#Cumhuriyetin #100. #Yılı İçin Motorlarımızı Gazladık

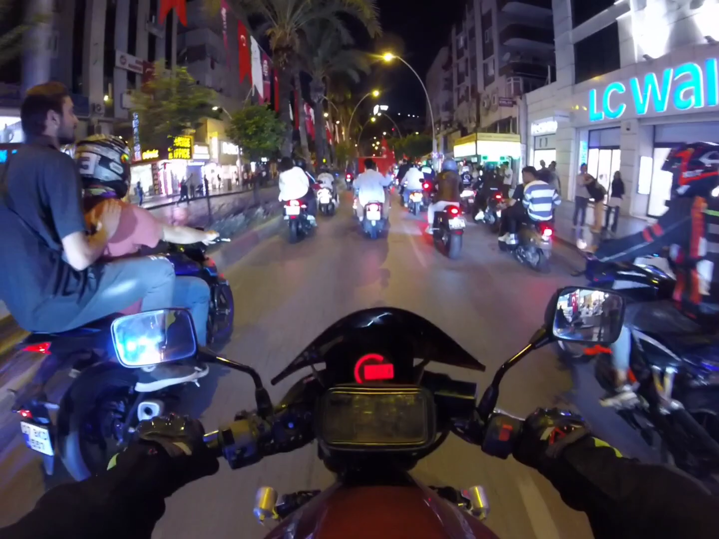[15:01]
Motor sürmek gerçekten ustalık işi yani. Hele büyük motorlar sürmek.
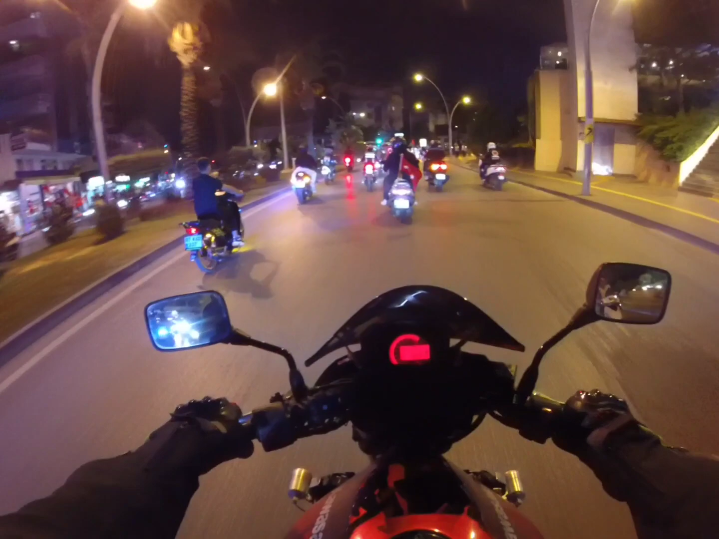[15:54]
Hayabusa mı? Hayabusa var orada. Oğlum burada her şey var.
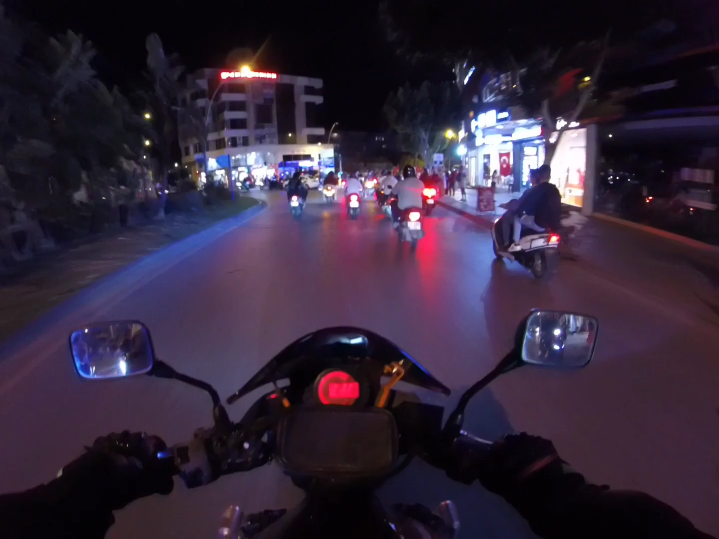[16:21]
Daha karşıdan geliyor, daha bitmedi ya.